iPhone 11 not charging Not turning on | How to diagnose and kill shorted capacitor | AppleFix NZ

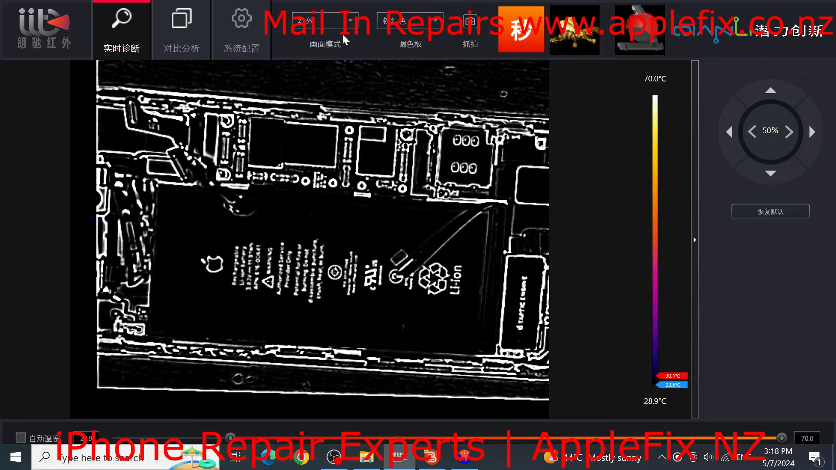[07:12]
On screen: scale top 70.0°C, scale bottom 28.9°C
let's see if we can fix it easily. So this is the
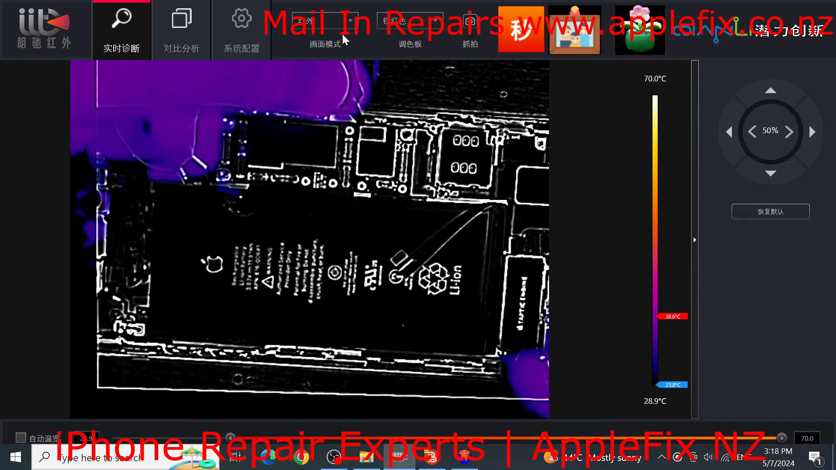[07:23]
On screen: scale top 70.0°C, scale bottom 28.9°C
ground okay and this is anything heating up that is looks like other side of the board. Okay it looks like it's burnt.